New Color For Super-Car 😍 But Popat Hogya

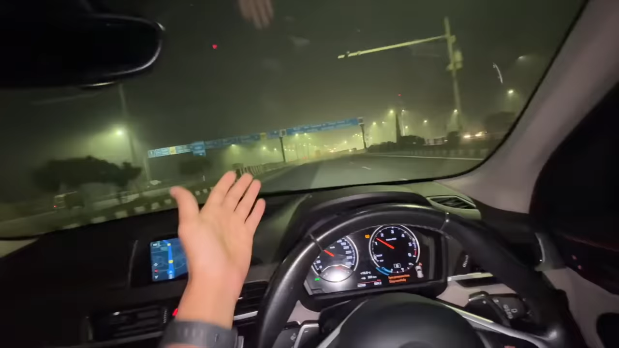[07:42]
आया था सुपर कार लेके, जा रहा हूँ BMW लेके भाई,
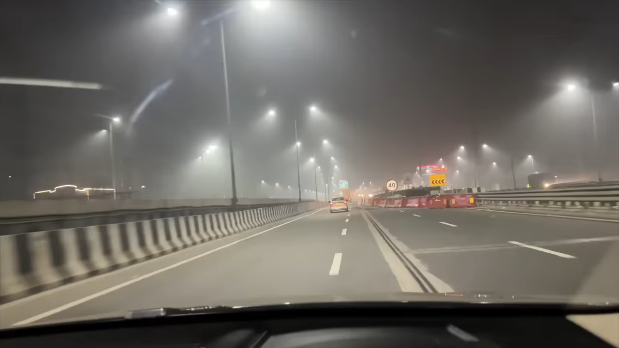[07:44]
5 घंटे ड्राइव करनी है भाई, रास्ते में तो फुल धुंध है देखो।
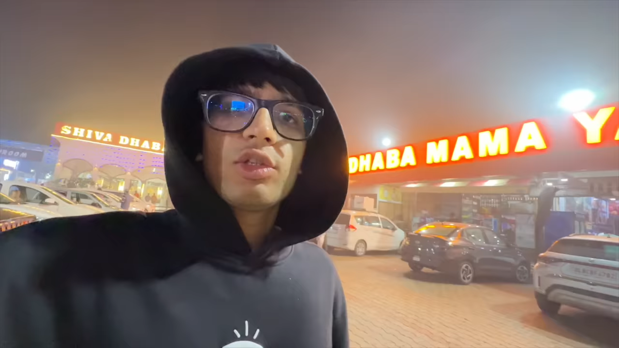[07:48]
तो भी रुका था मैं चाय वगैरह पीने के लिए, चाय वगैरह पी ली, अब चलते सीधा अपनी गाड़ी को लेके सीधा।
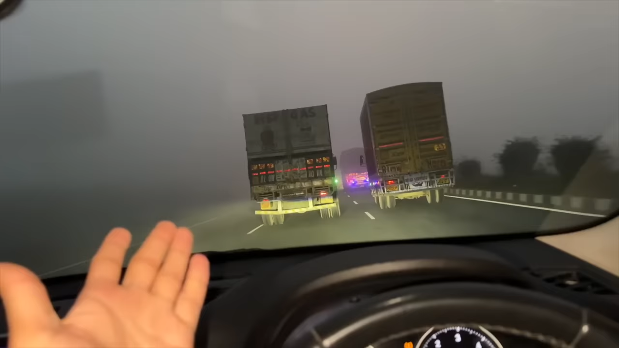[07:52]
तो गाइस वापसी आ चुके हैं उसी रोड पे जहाँ से हम हल्द्वानी से दिल्ली आए थे, अब दिल्ली से हल्द्वानी जा रहा हूँ भाई, अब तो कुछ भी नहीं दिखा देखो सामने।
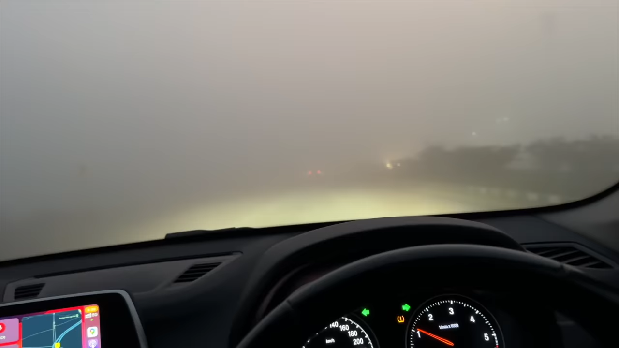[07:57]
गाइस मेरे को तो अभी घर पहुँच के एडिटिंग भी करनी है, मैंने एडिटिंग भी नहीं करी है, मेरा व्लॉग भी लेट होएगा आज पक्की बात है, बिकॉज मैं 8 बजे तक घर नहीं पहुंचूंगा, यूजुअली मेरा व्लॉग 8 बजे आता है ना।